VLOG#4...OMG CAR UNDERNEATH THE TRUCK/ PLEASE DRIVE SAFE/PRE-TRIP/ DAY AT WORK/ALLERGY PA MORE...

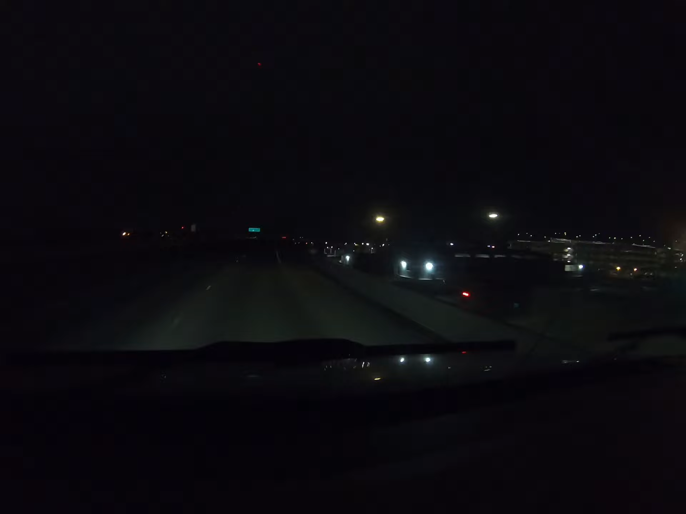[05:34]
Okay. Okay, na humanatak drops first load. Ngayon, guys, nandito tayo sa 87 Parkway. 87 Guadalupe Parkway. In San Jose. Look at this, man. 3 o'clock in the morning, wala traffic. This is a trucker paradise right here. Ewan ko makikita mo yung atin yung atin.
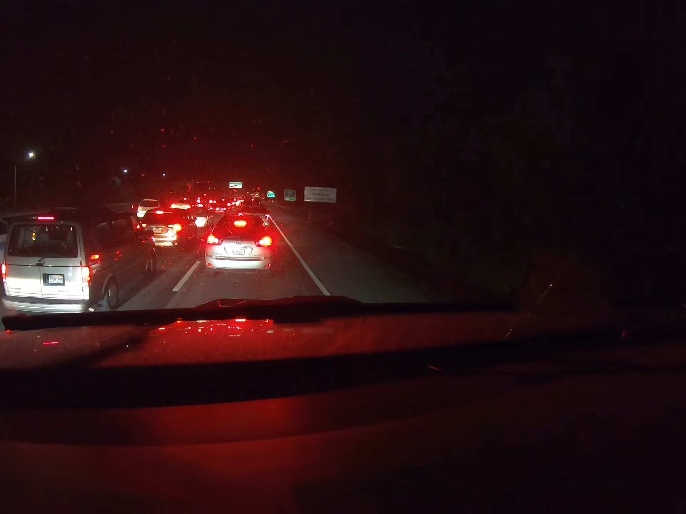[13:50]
Check this out, guys. Oh my goodness, man. It's 5:30 right now. And I think there's a bad accident here. I see a truck here. Wow, that's pretty bad. That is bad. See? This is exactly what I meant, guys. Pag Sabado, I don't know how this shit happened, but man, this is real bad. My goodness. Hopefully nobody died here.
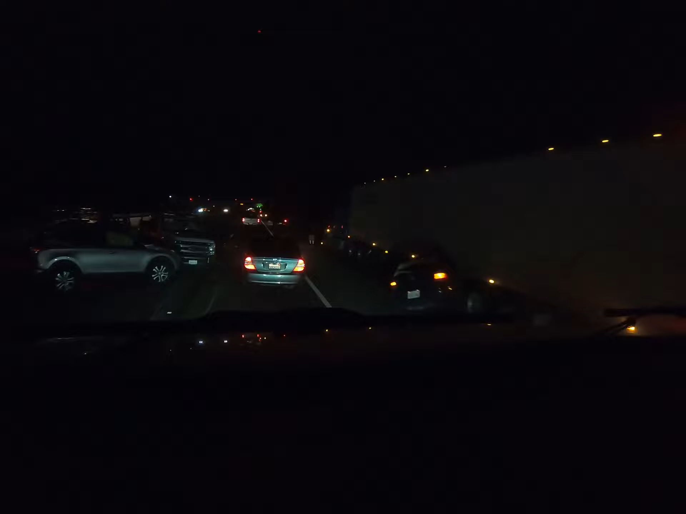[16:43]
Oh my goodness, man. Oh my goodness. Oh God. Oh Jesus Christ, help these people. How in the hell does that happen?